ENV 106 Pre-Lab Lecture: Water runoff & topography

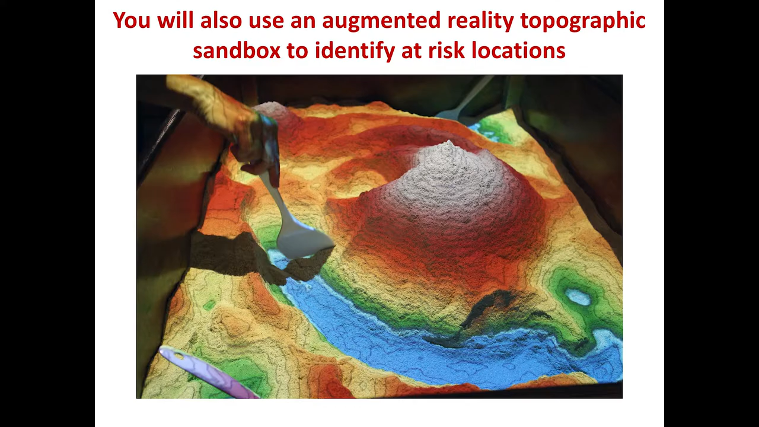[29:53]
So the way the sandbox operates is you have sand and there is a camera or an Xbox camera attached next to the projector.